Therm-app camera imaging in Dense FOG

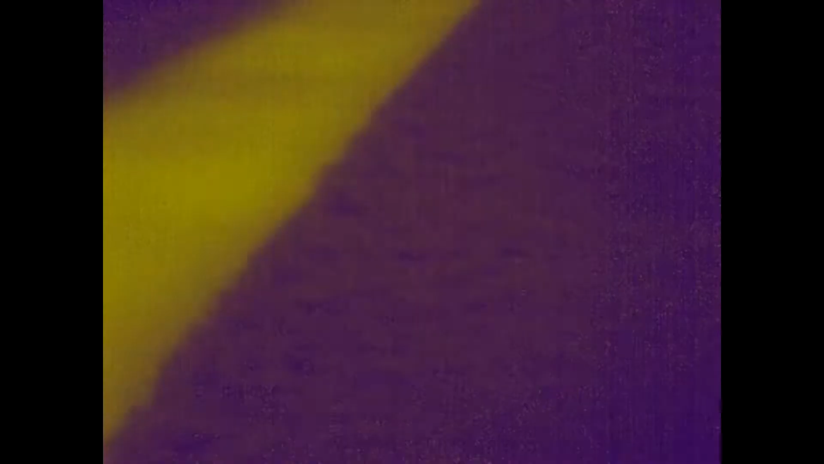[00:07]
hello and welcome to thermal fun so they're just going to be doing a little bit of outside visualizing so it's actually a foggy night right
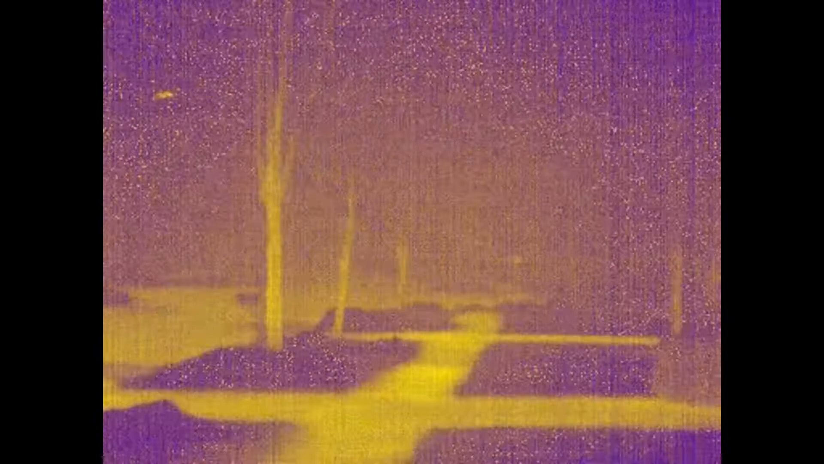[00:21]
now temperature I'm reading outside is so about 43 degrees on the roadways and such so it's nighttime now so everything has cooled off the Sun is set is
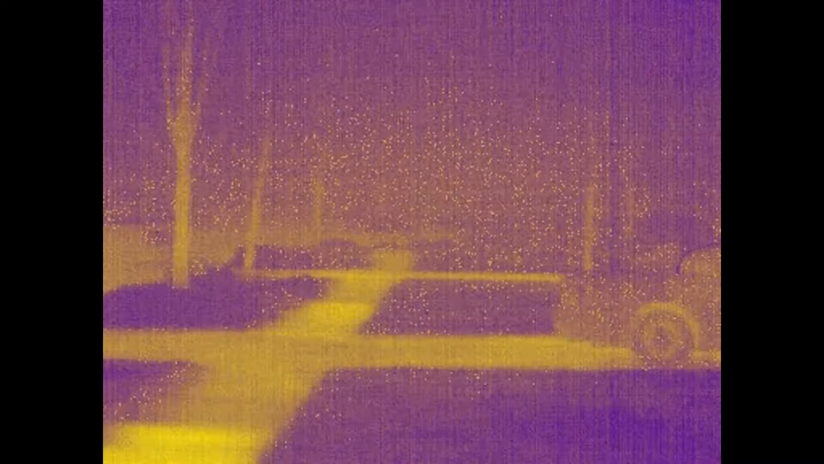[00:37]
foggy so visibility is a little limited just
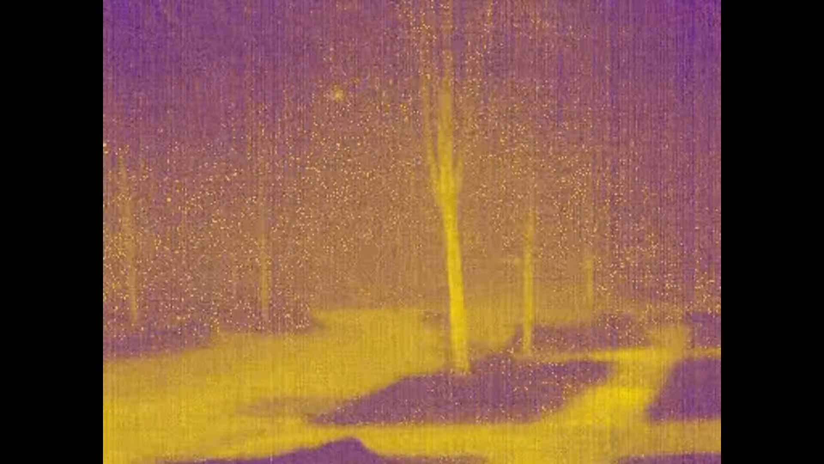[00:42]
looking at doing some adjusting focus let's change up our color palette here let's
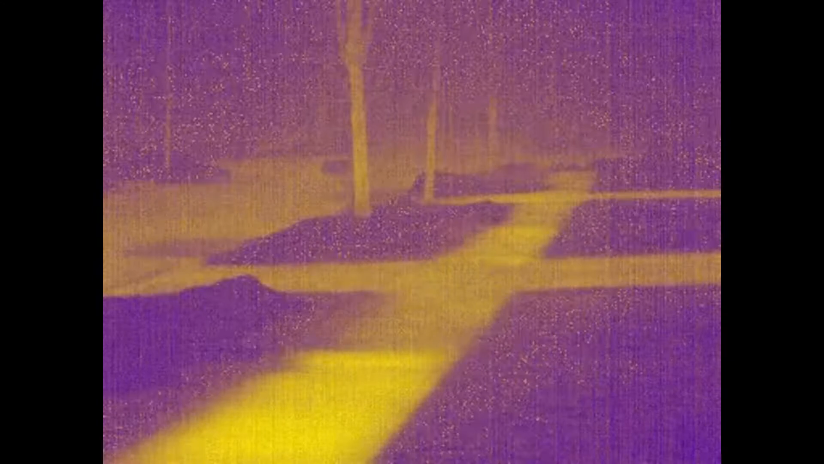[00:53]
switch into night vision mode on the Thermap camera so you
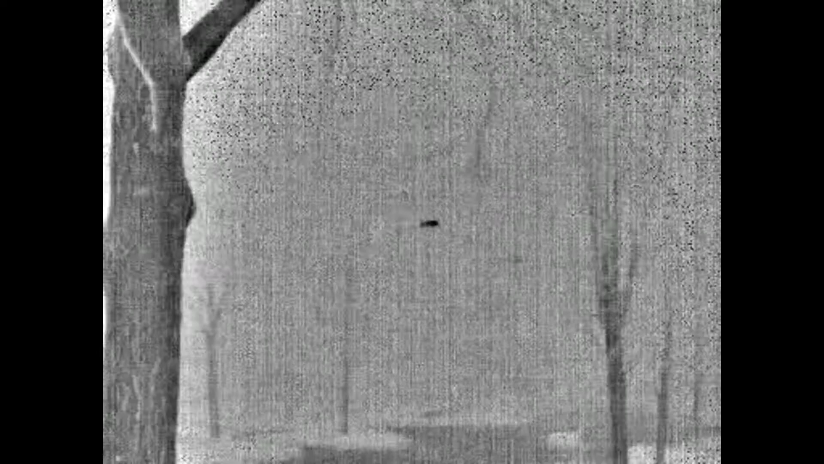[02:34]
definitely showing up nice and bright but just because of this dense fog it really is putting a hamper on the vision like I said maybe